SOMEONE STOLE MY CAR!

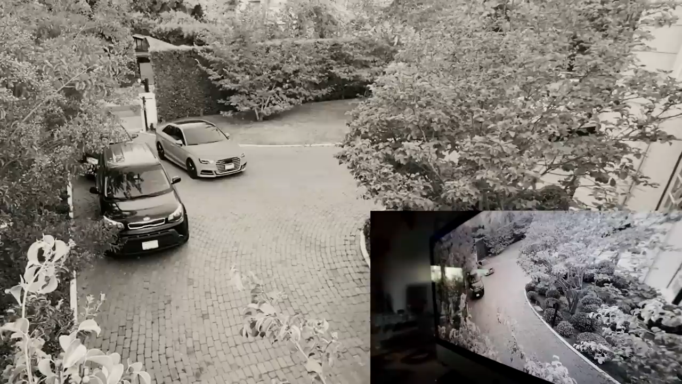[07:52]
Oh man, I wish we had audio so bad right now. Yo, he rolled in right through the gate. I mean, the gates are just open right now. Okay. He's wearing a mask. He goes right to your car. He's hitting the door. Oh, the lights went off. Hold on a second. Did he stop the alarm from going off? Is that what that was? Oh my gosh. Guys, he's in. Okay, watch out. So he's in the car.